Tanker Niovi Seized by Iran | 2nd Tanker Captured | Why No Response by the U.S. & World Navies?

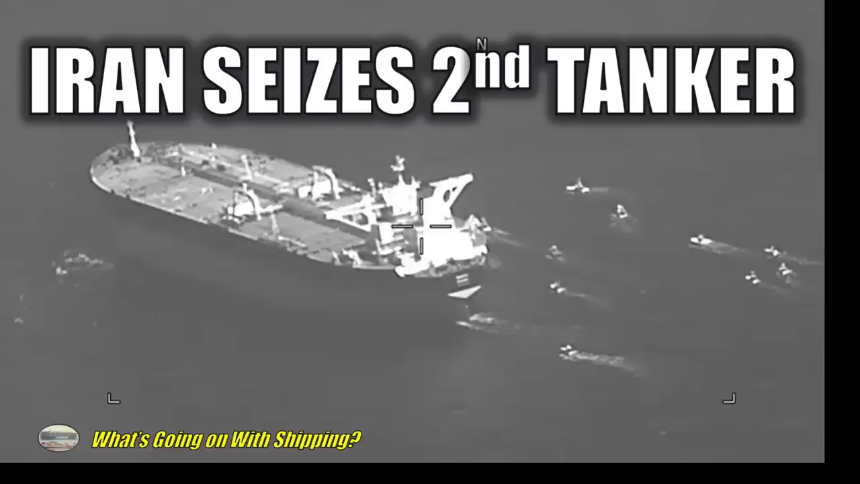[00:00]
On this, the May 3rd, 2023 edition of What's Going On With Shipping, Iran seizes a second tanker.
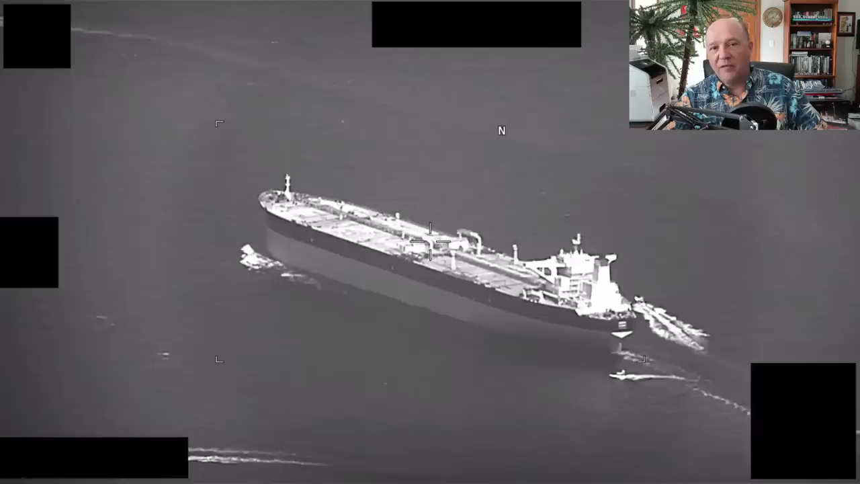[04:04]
Its AIS has gotten dark now. And we believe it's heading for Houston, Texas, to have its cargo offloaded. This new tanker, the Niovi, is a Greek-owned tanker, much like the Advantage suite. And we believe that is the linkage here that we're seeing. The other weird thing about this tanker, I'll note for you, is this is a very large crude carrier, over 300,000 tons. It's empty, just came out of the shipyard. And more importantly, it is also owned by a company, a Greek company, that does business with Iran.
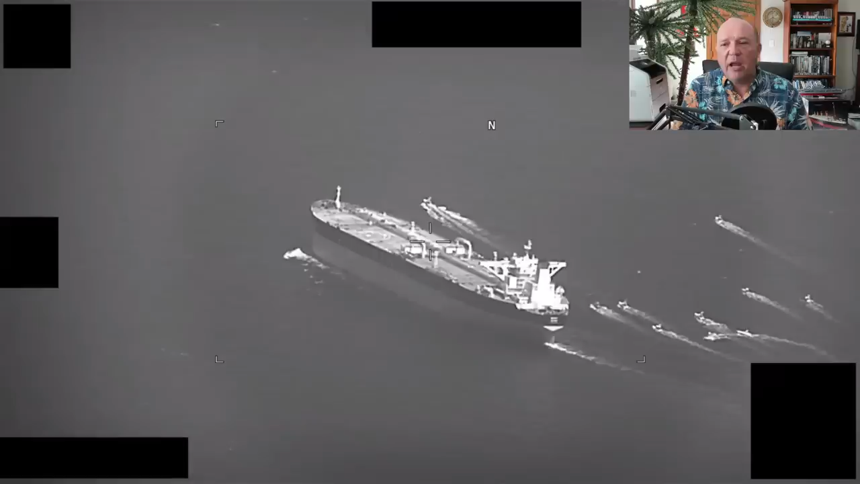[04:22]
So it's a really unusual seizure, really trying to get a figure on this. This issue of seizing tankers and attacking tankers, as I said before, has been going on since 2019.